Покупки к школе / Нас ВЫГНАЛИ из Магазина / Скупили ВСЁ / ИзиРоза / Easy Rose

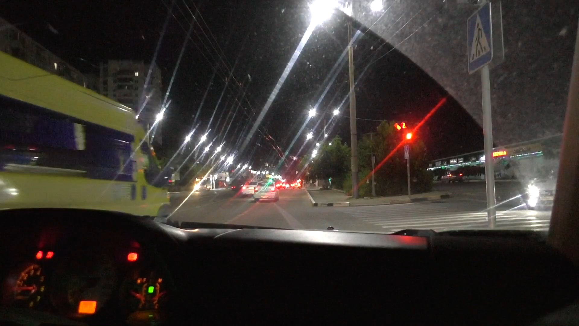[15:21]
Так вот, едешь-едешь, потом бац, заглох и стоишь. Стоял-постоял, потом опять пытаешься. Алиса выдыхает. Я думаю, мы домой доедем. Доедем. Ну, всего ничего. Сколько? 200? Ну, 160. 160 километров.
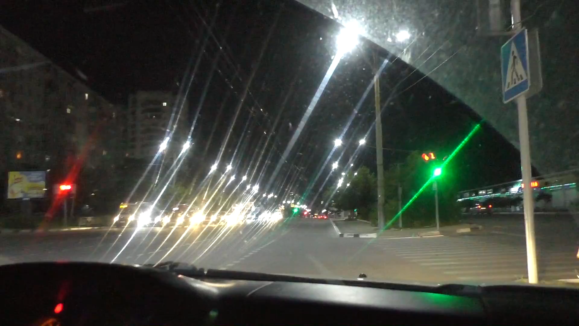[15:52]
Только что напротив нас авария. И как только... Две машины. Произошла авария, машина завелась. Машина нам хотела что-то показать.
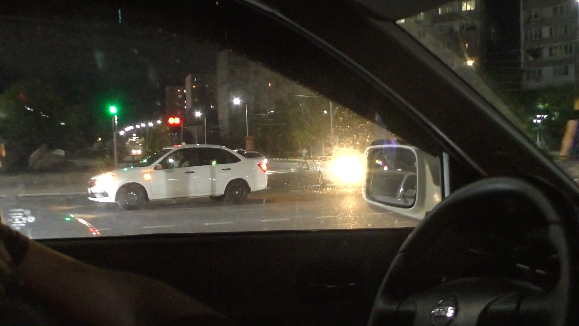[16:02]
Как Алиса говорит, может, мы не просто так глохнем. И еще мы сейчас стоим на красном, поэтому мы аварию продолжаем лицезреть.
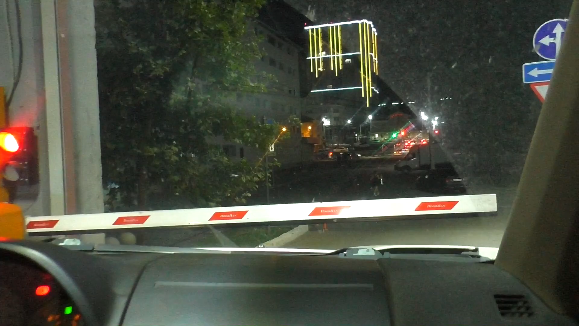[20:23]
А потом она заглохла прямо на выезде. И получается, мы могли просто сбить шлагбаум. Сейчас стоим на ручнике. Муж побежал платить. Потому что, получается, мы больше, чем полчаса были. Может, 31 минуту, 32. Вот. Шлагбаум остался. Целый охранник счастлив. За нами стоит еще одна машина.